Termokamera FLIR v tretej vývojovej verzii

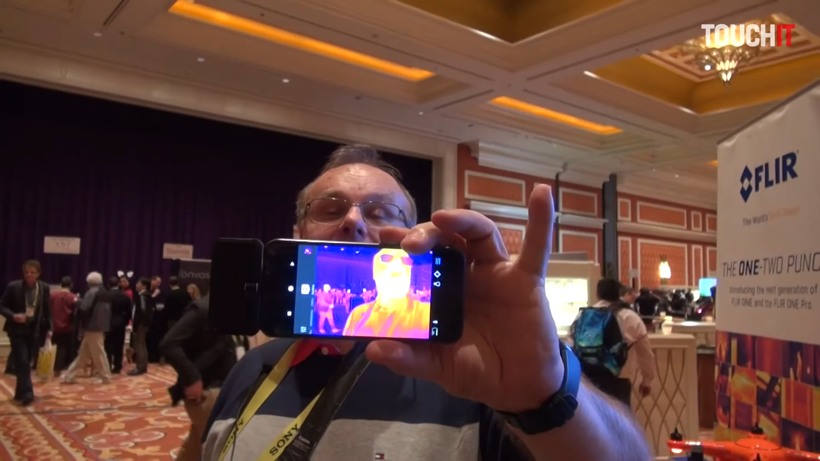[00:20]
Takže vidíte na mne moje rozdelenie mojej teploty.
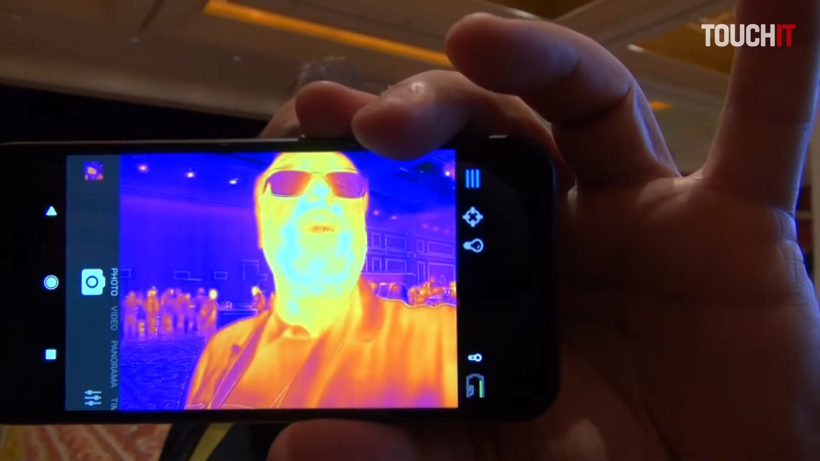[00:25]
Sú rozličné možnosti, na čo sa to dá využiť, napríklad na únik tepla, jednoducho niečo,
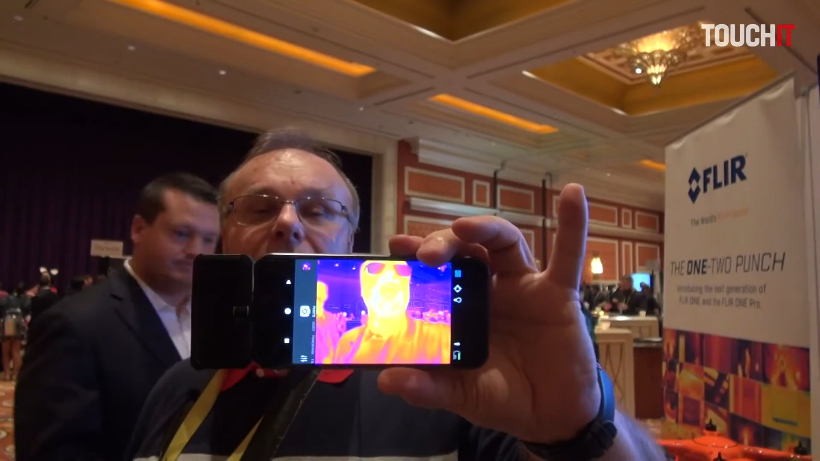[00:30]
čo potrebujete zdokumentovať, aby bolo vidno prúdenie tepla. Toto konkrétne je pripojenie na Pixel telefon, takže Android telefon. Dá sa povedať, samozrejme majú riešenie pre Android. No, takto to vyzerá z tej zadnej časti, takže keď sa na to pozrieme, sú dve kamery.